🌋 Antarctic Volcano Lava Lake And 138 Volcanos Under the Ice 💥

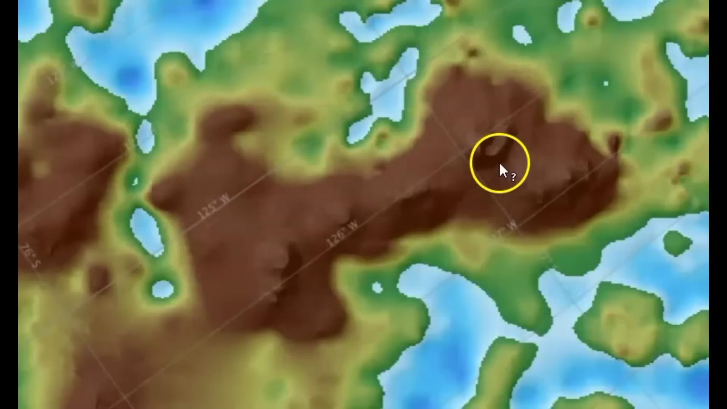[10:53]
yeah it's pixelated so can't really see
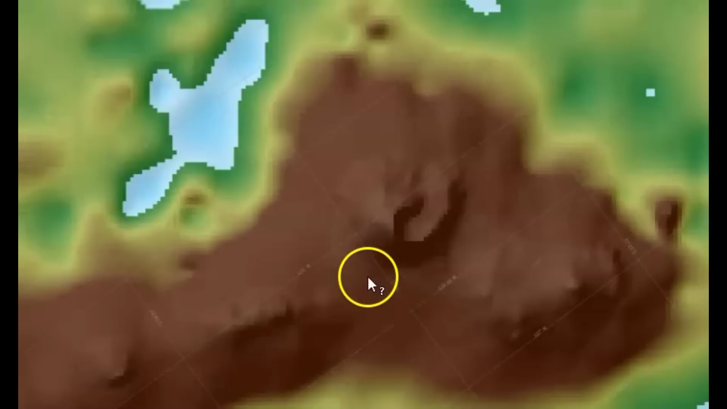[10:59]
all that much there but you can see yeah the volcano there we got some cones here another one there
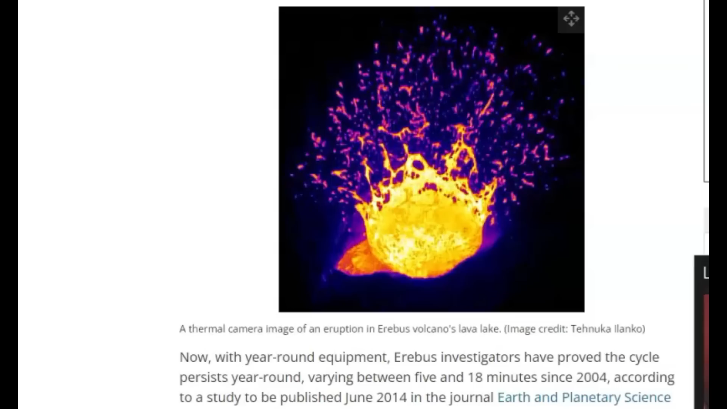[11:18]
volcano has been active since the 1970s here we got a thermal image of it lava